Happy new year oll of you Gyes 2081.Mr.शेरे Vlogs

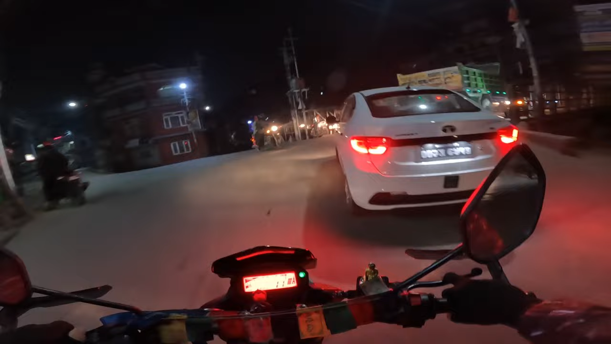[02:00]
अनि तपाईँहरूलाई मनोरञ्जन दिनको लागि भने पनि त ए निन्द्रा सिन्द्रा गोलीमार भइरहे चल्दे भन्ने हो, हेरिदिइरहेको छु, हेर्दै गरौँ। अहिले म जाँदैछु, अब ठक्क ठमेल पुगेपछि स्टे ट्युन गाइज, बाई बाई। न्यू इयर चाहिँ व्यापकै छ है गाइज, ल हेरौँ है त।
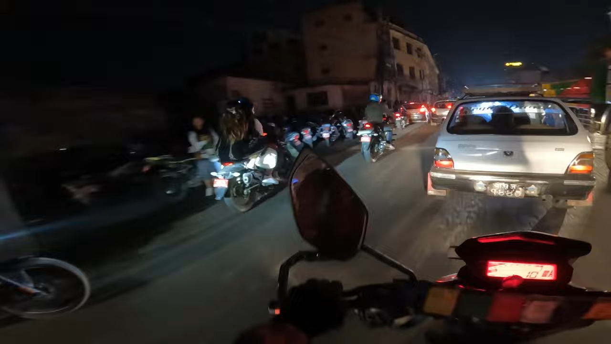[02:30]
आन्टी कसरी बस्नु भयो बिचरा, साइलेन्सरले पोल्छ भनेर होला, यहाँबाट त बन्द गर्दैछ त यार आज त
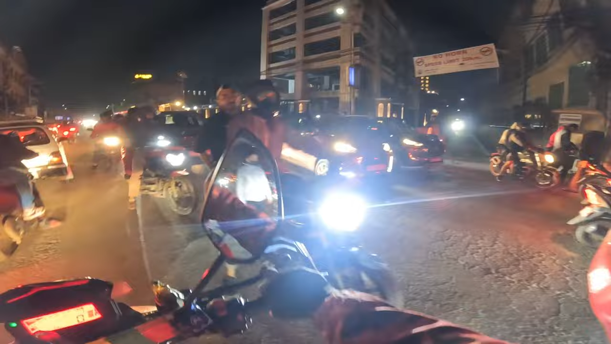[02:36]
ठिस भयो त। आज त सावधानले चलाउनु पर्छ यार, पुरै झ्याप भएर निक्ल्यो हुन्छ रोडतिर, मा छुस्छ बाइकमाथि ठेस्किन आयो भने छैन मा। यत्रो घुमेर जानु पर्ने आज त के हो, तर यहाँबाट उहाँबाट भित्र पनि छिर्नु दिएको छ कि छैन, पुरै क्राउड छ जस्तो आज यार।
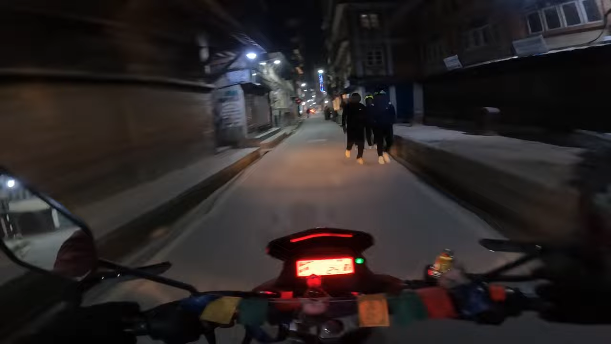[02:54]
गाडीहरू त झन् छिर्नै दिएको छैन भित्र, बाइकहरू चाहिँ धन्न धन्य यता गर्छ नि, ऊ छैन आज पुरै बन्द यार, खतरा क्राउड छ जस्तो आज।
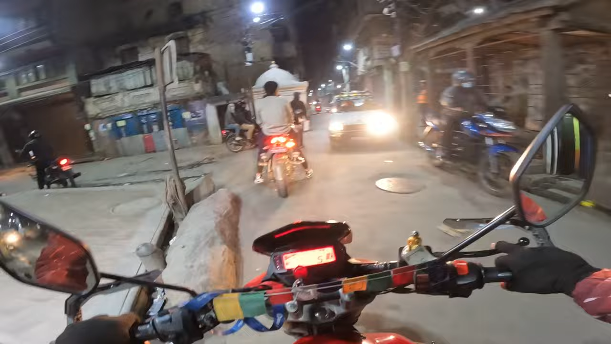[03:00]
बाइकहरू त कहीँबाट यता छिन्दै रहेछ, गाडी त झन् बाहिर मेन रोडबाट चाहिँ छिन्दै छैन यार। यता बाइक जान्दिने, रिक्सा त गइरहेको रहेछ, बाइक कसैको छिरा छैन।
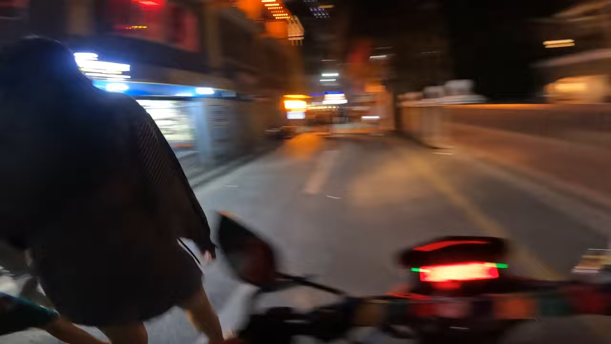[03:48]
न्यु इयरको यार न्यु इयरको त गोपाल छ आज।
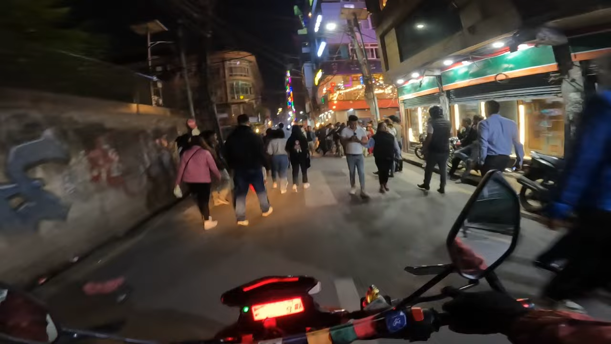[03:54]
यता त बाइकै छिन्दै छैन होला अब त, ओ यहाँ स्टेज बनाएर रहेछ नि त,
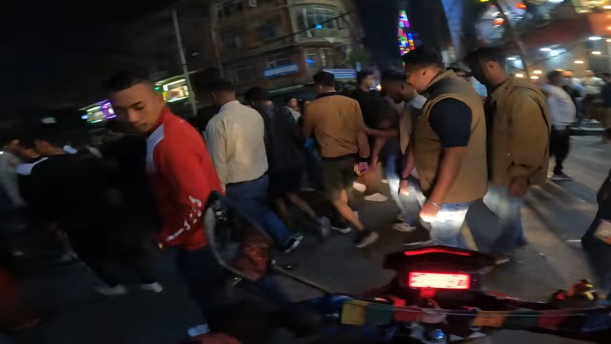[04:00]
कहाँ पार्किङ गरेर जाने होला त यार।
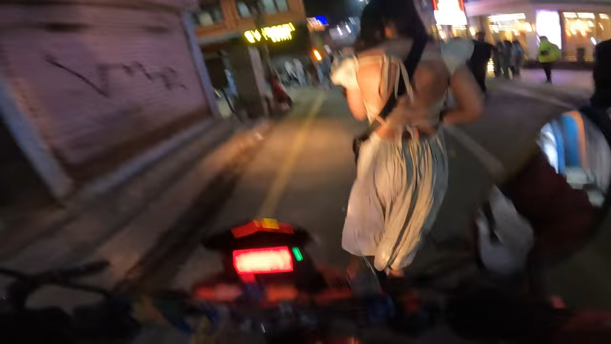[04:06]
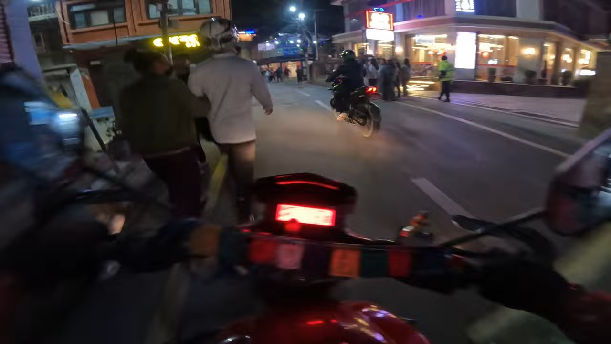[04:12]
झ्यापै ब्रेक लाग्यो यार, नत्र उठ्छ स्वाट यता आएको जस्तो गरेर कहाँ। पुरा बाइक त लाने कन्डिसन छैन, यहाँनिर बाइक पार्किङ गर्नुपर्छ अनि जानुपर्छ, अलि एकछिन आएर निकाल्ने हो।
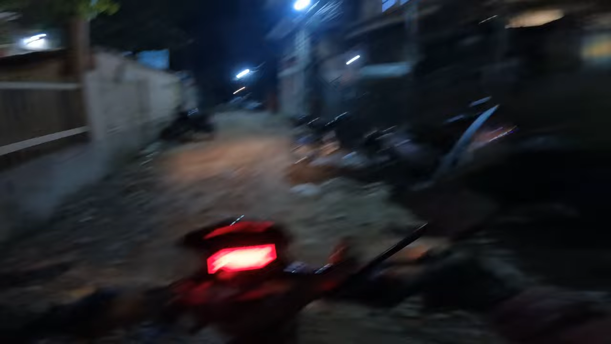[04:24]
यतातिर राख्यो तर केही गर्ने हो कि कुरी।
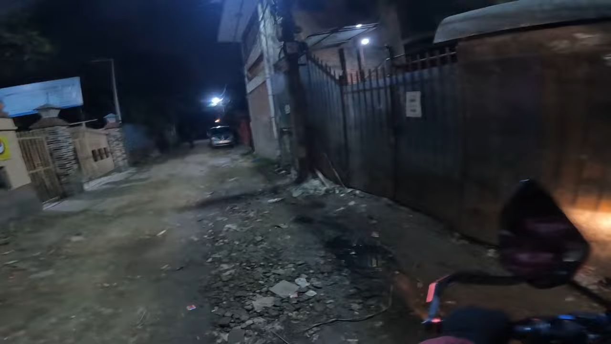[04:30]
हजुर, खै हालिदिउँ, सबैलाई राखेको छ, कहाँ राख्ने त, कहीँ छैन पार्किङ, पार्किङ कहीँ छैन।